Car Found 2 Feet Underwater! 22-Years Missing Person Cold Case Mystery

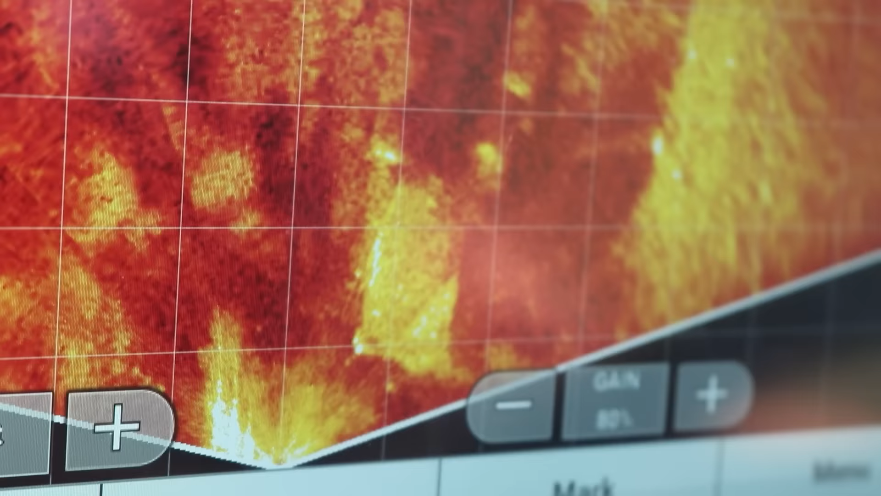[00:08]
It has that boxy shape and it's the right size. Okay, just by feeling the foot, it's definitely a car. Really?
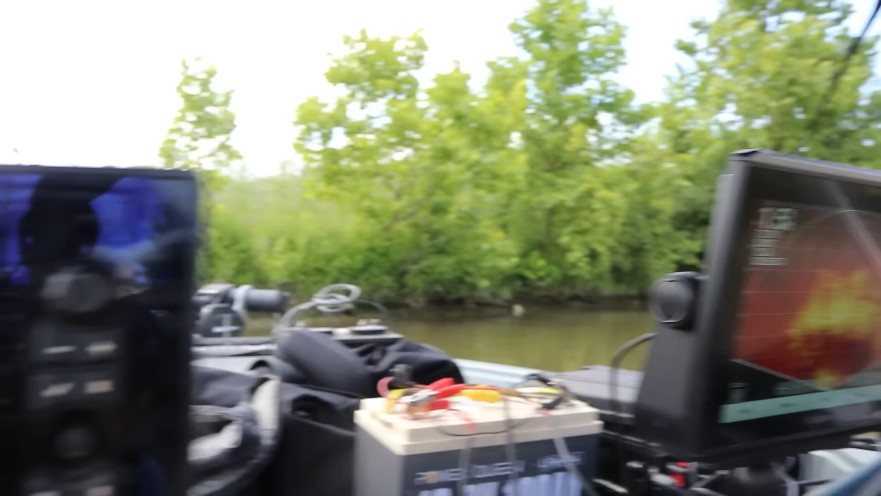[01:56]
See, look, one and a half feet deep. That's because the transducer is right over top and the transducer is probably about a foot underwater, foot and a half.
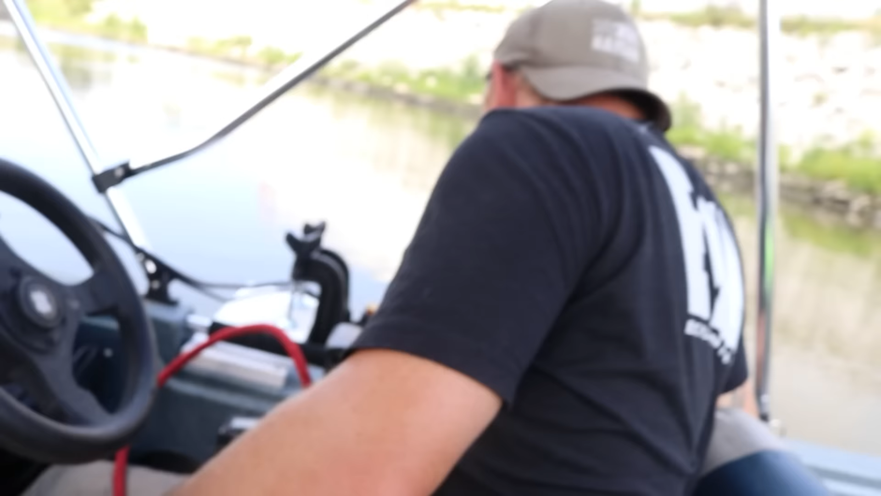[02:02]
I mean, we're not a hundred percent, but I mean, it looks on your 360, on your live or your live.
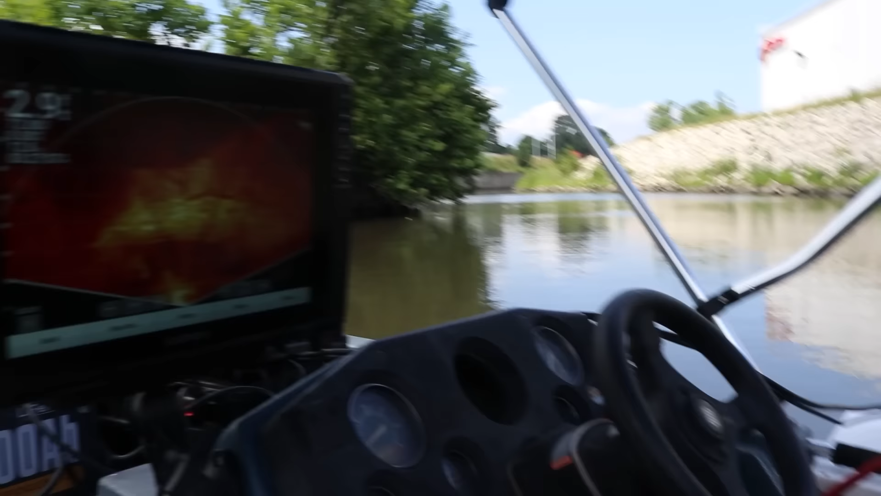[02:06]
It looks, it looks the right shape.
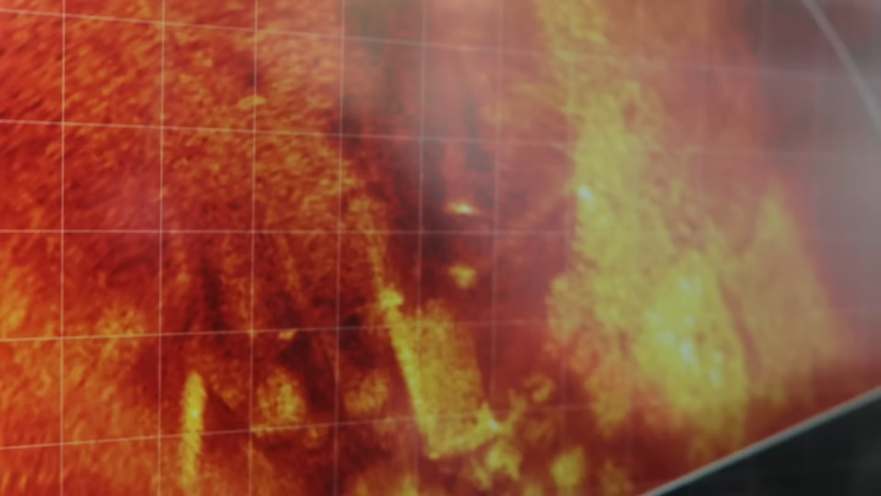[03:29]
It's not a good shot. Yeah. You can tell how, you know, rectangle it is.
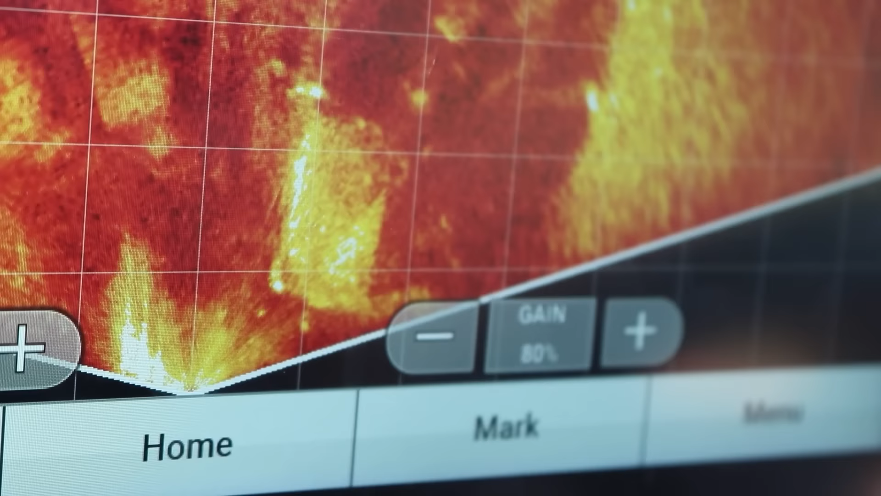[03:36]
It has that boxy shape and it's the right size. Yeah. Now this is live scopes.
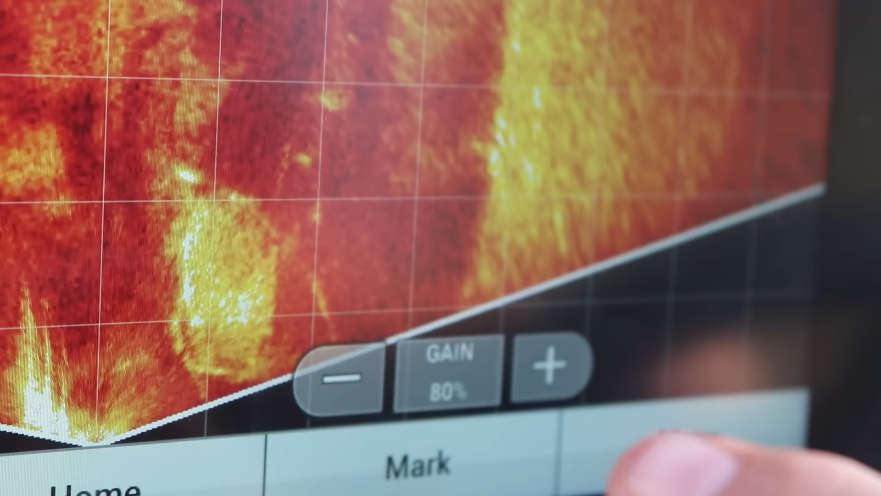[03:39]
Like what you're seeing is real time. So when we were talking five feet, every five feet are those little blocks, right? I'm trying to figure out too, if it's upside down or not. I don't think it's upside down because that looks like the roof windshield hood.
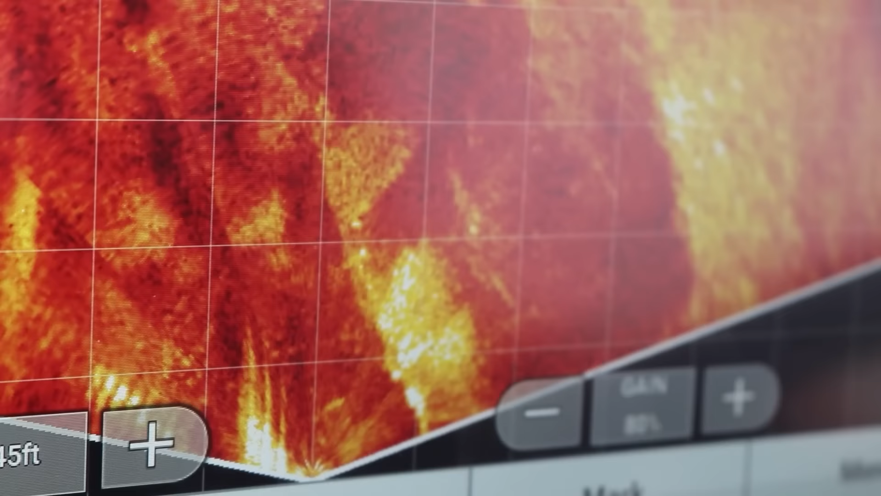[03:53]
This looks like the rear end. You can't see it in the glass, but with a side view mirror, 10, a little over 10 feet.
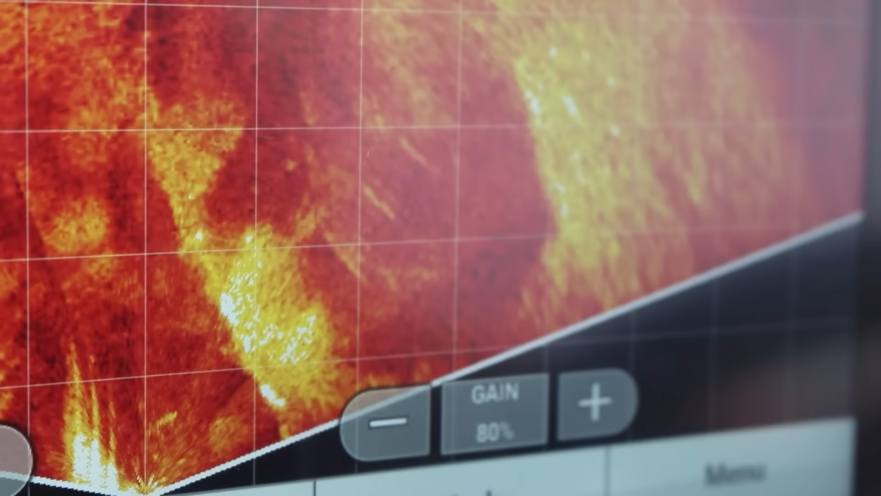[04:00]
I mean, that's the right size. Yeah, this is definitely, this is like 20. Yeah.
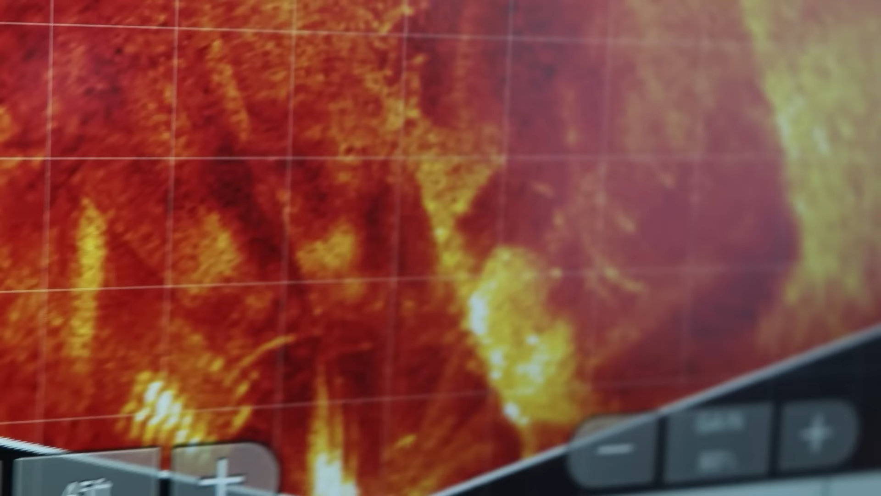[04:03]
It's, I'm pretty confident it's a vehicle. It's like a 10. Whether it's ours or not, that's questionable, but it's definitely a car. You're going to dive on it real quick?
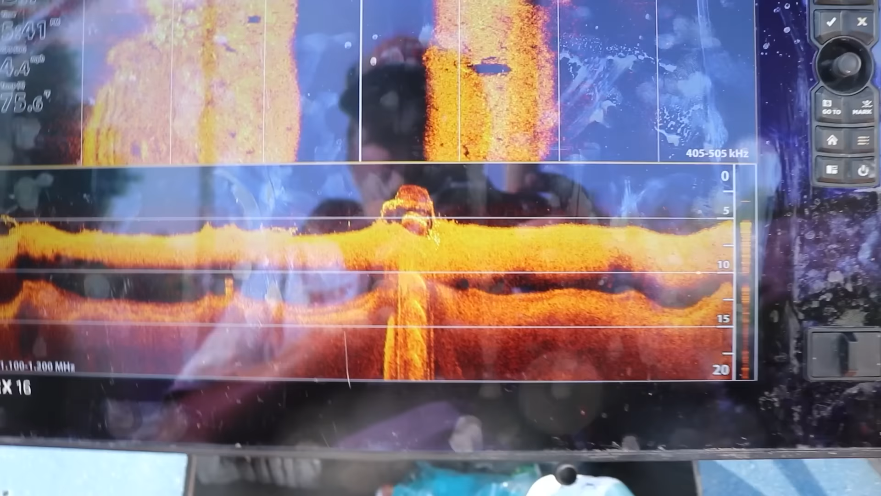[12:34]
You can get a pretty good image of the vehicle.
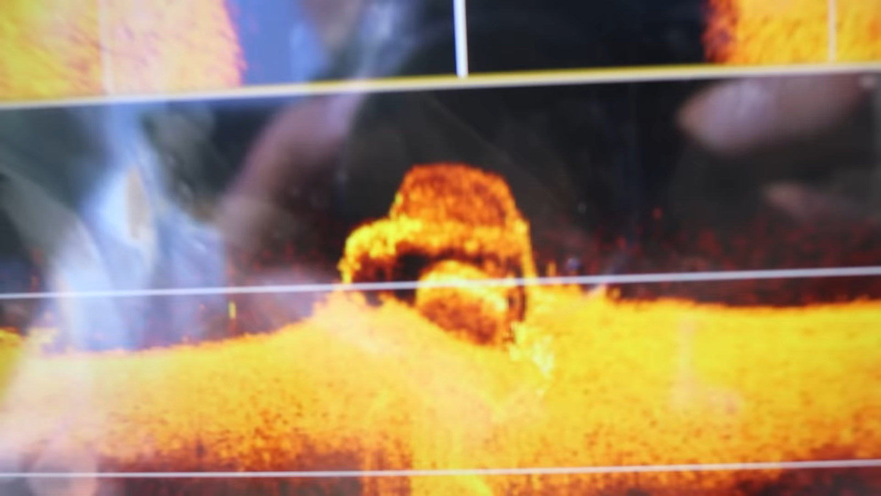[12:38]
You can see that it's more of a hatchback.
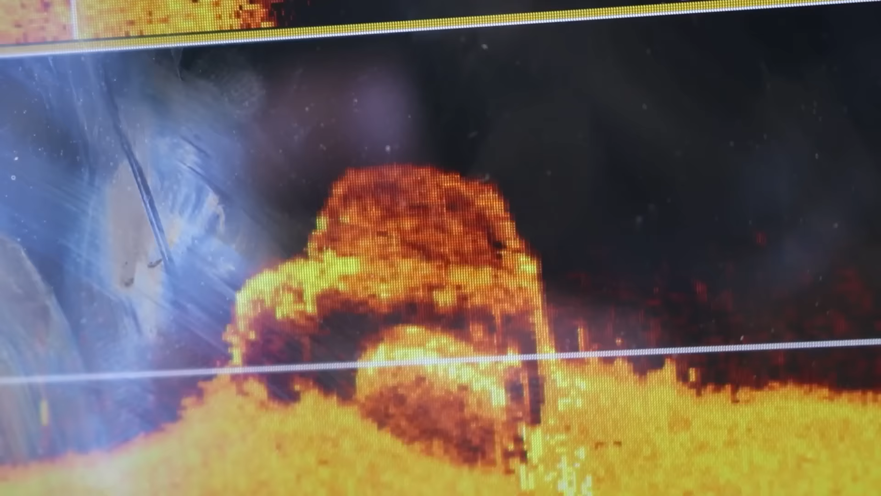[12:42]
It looks like the back when it looks like it's, yeah, you can almost see the window here.
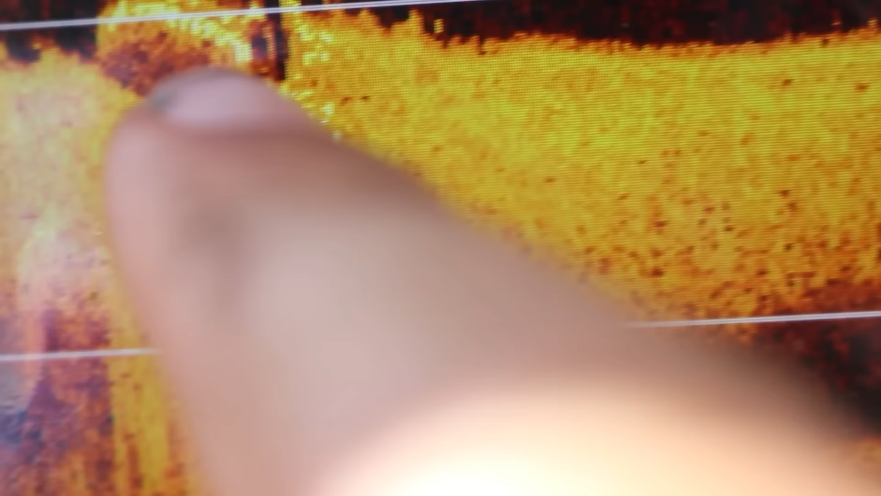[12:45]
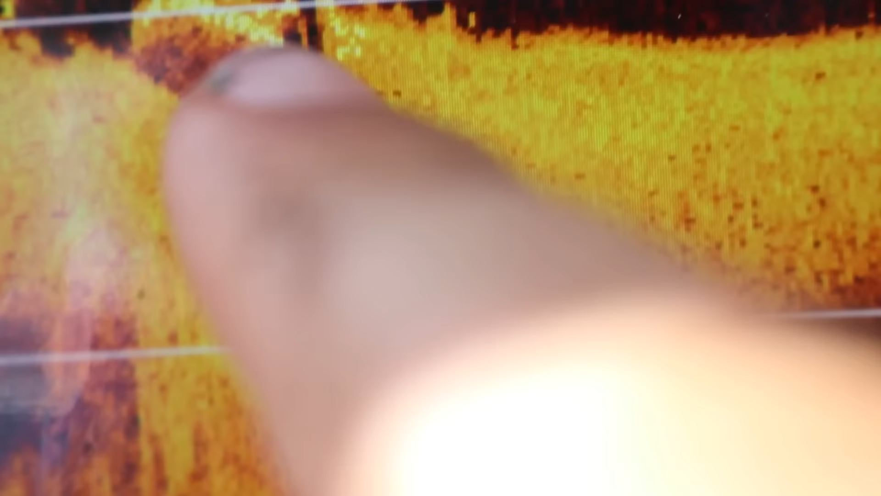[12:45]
You can see the side windows, man.
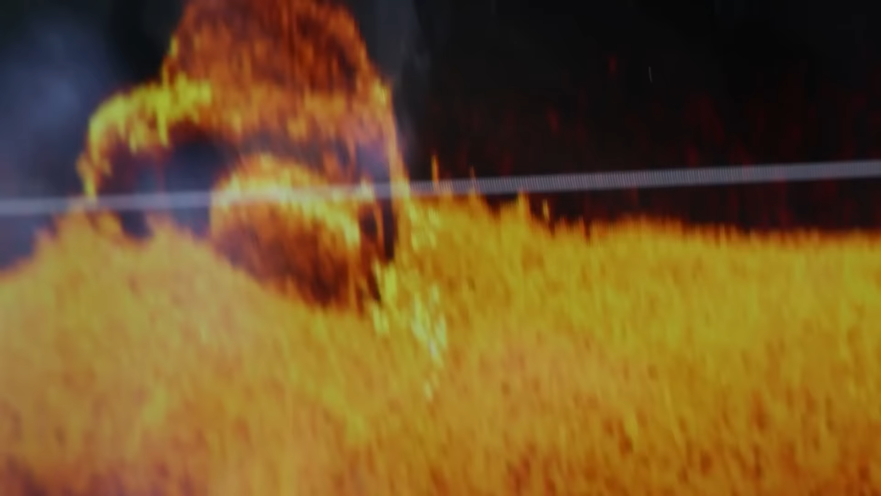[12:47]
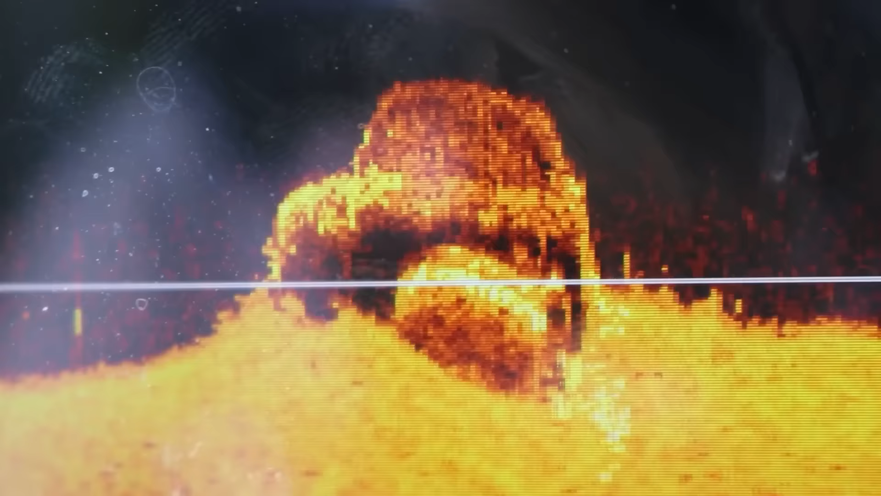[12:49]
It's like a full regular window and then the back small window.
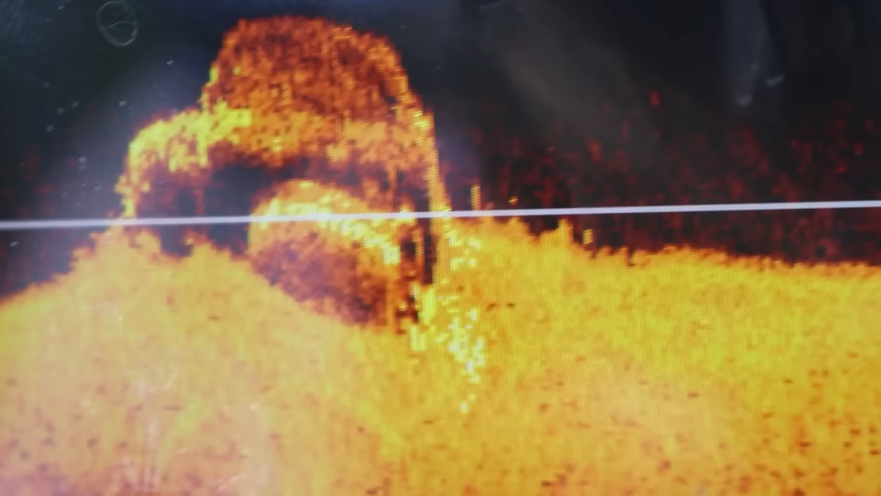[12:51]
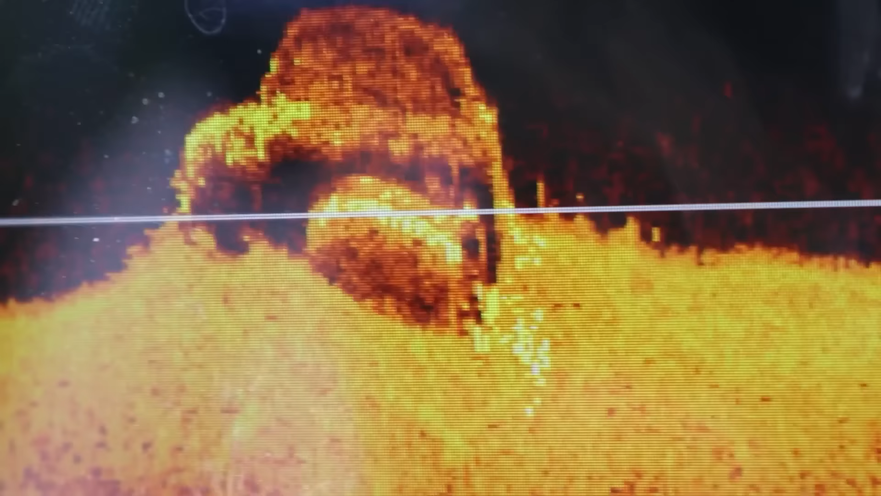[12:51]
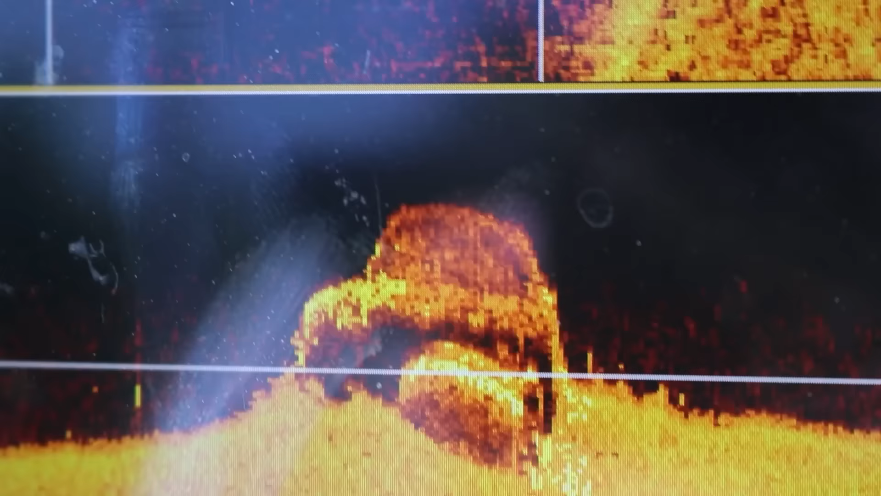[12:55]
That down imaging looks pretty good on this time.